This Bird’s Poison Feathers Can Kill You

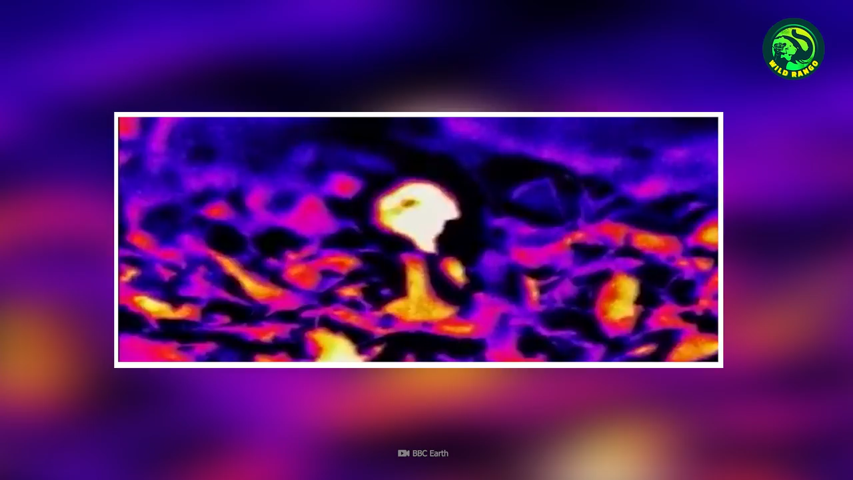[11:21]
After striking an animal in the dark, the pit viper doesn't rush.
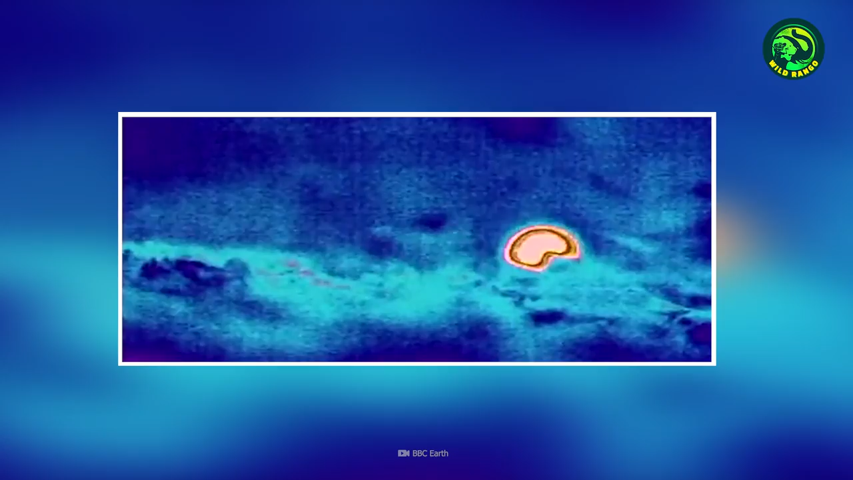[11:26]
The poison eventually kills the prey even if it runs away. The snake can then use the heat-sensing ability to reach the last resting place of the animal.